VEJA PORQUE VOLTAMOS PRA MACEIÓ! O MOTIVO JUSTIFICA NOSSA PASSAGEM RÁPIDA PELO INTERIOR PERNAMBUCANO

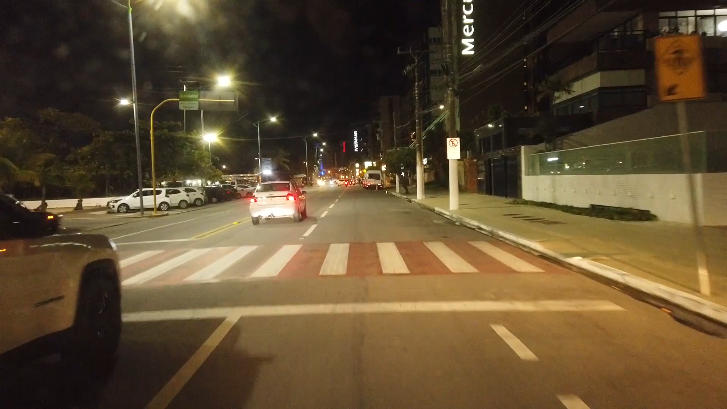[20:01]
Estamos saindo aqui da praia de Pajussara. E vamos até o aeroporto agora buscar o Igor, pessoal. Tá previsto pra que horas, Liz?
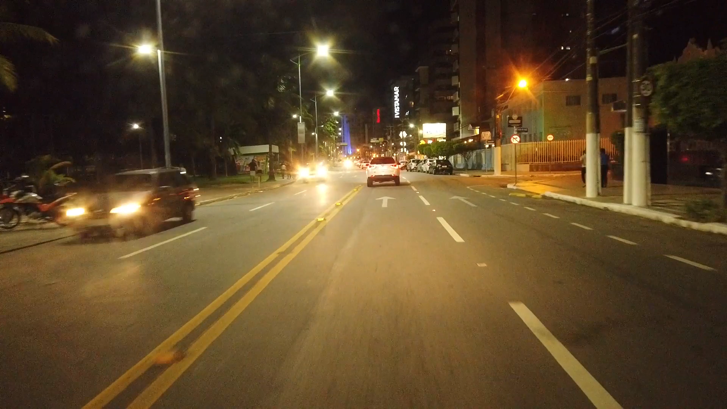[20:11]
Pra as nove horas da noite, vinte e uma horas. Então são vinte e vinte e cinco agora. Falta aí trinta e cinco minutos. E a gente vai andar vinte e cinco quilômetros. Vamos chegar lá em cima da hora. A gente deixou pra vir tarde. Por conta aí do trânsito. Tava muito trânsito agora de tarde e da noite. Hoje é uma sexta-feira, né? É. E agora o trânsito já melhorou. E vamos partir pra aeroporto aqui. Zumbi dos Palmares. Partiu, né, Cris? Partiu.
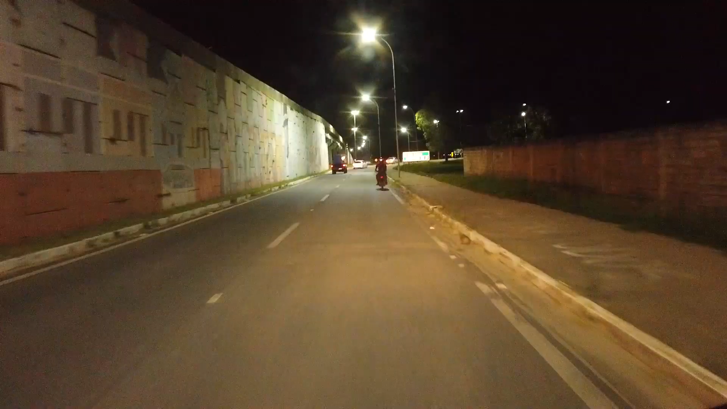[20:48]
Pessoal, a gente já deixou aqui a BR. E estamos já no acesso do aeroporto.
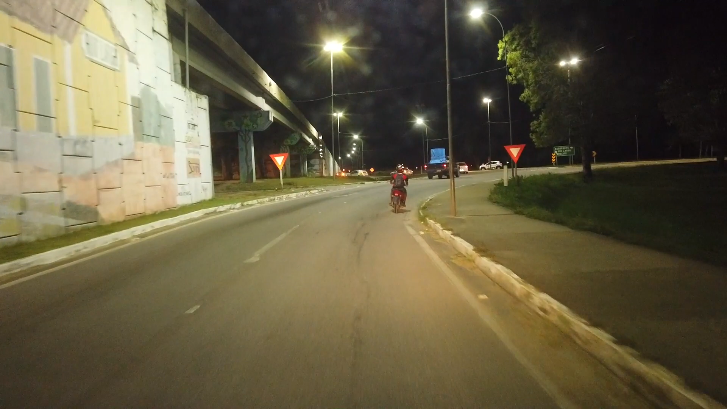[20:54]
Estamos a dois quilômetros. É, já estamos.
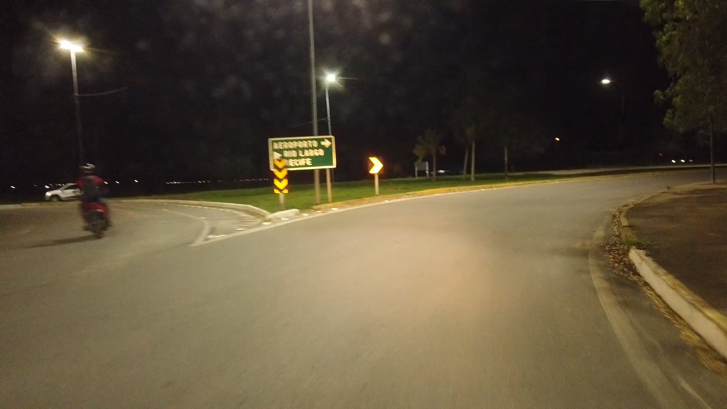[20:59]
Eu acredito que já estamos na área do aeroporto aqui, ó. Nosso lado esquerdo aqui já é o aeroporto. O Igor já desembarcou, acabou de mandar mensagem.